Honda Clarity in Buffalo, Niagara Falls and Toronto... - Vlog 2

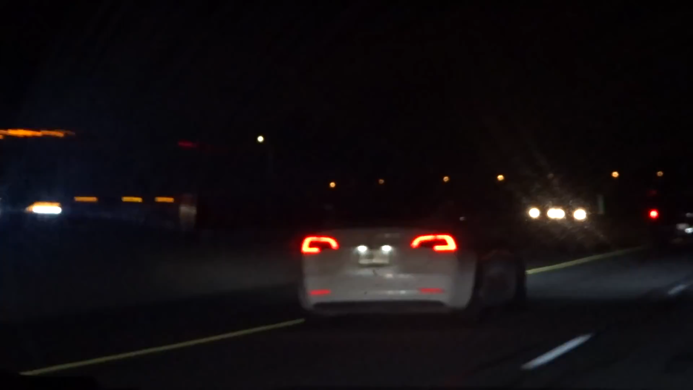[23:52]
Yeah, it's a Tesla. Oh, it is. Model 3. He got his high beams on? Turned it on? He just turned it on. That's crazy. For what? Like, there's mad cars. You know what I'm saying? It seemed like he just turned it on. I don't know. It's crazy. People are crazy. I can't wait to get off the road. In 17 miles.